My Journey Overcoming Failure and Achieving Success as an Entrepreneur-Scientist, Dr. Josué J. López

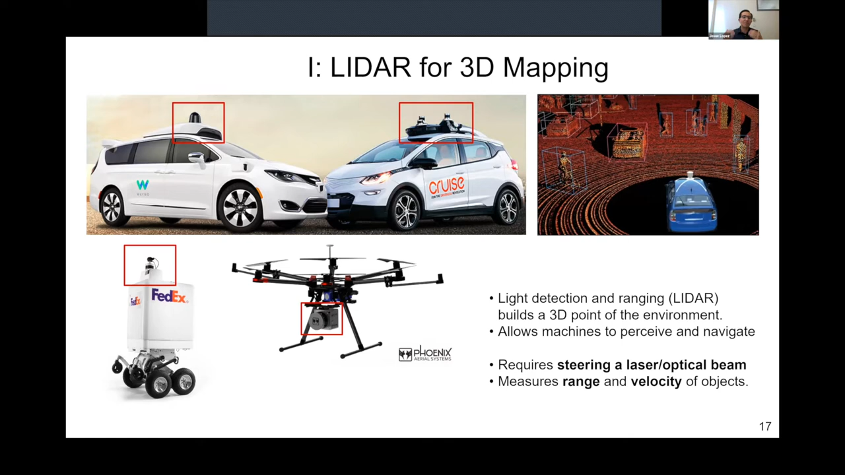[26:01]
this XYZ positioning of bicyclists and vehicles and people around you allow autonomous machines to perceive and navigate the world and make decisions. And so the fundamental mechanism of LiDAR is to scan a laser around that 3D environment. And so just to give you a sense of what that looks like, this is a video courtesy of Velodyne, which is a now public LiDAR company, to show you how powerful LiDAR could be.
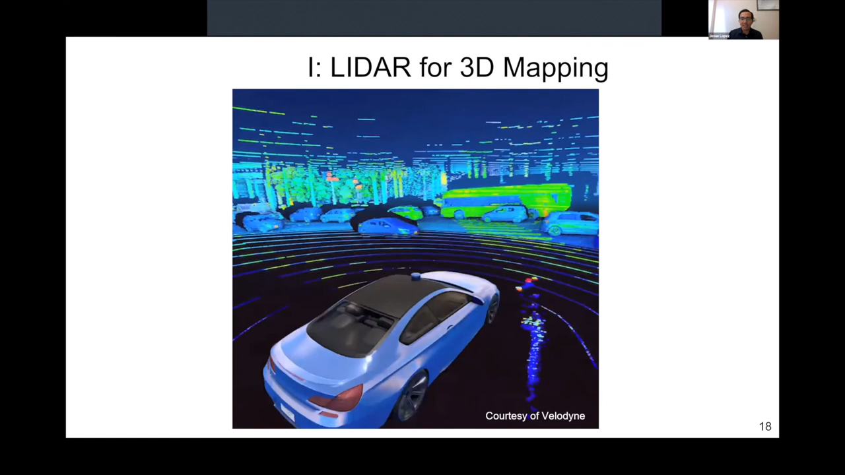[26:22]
So as you can see, lasers being scanned around that environment, and you could get XYZ and velocity information from the world.
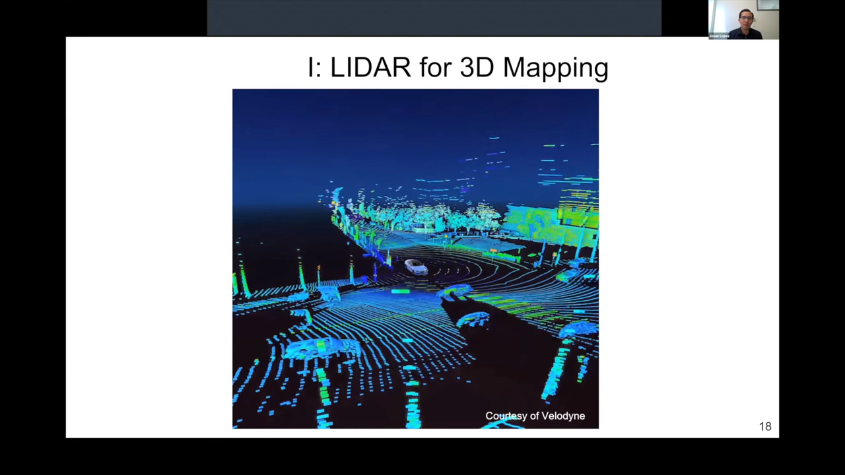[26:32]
And that allows autonomous and smart machines to make decisions.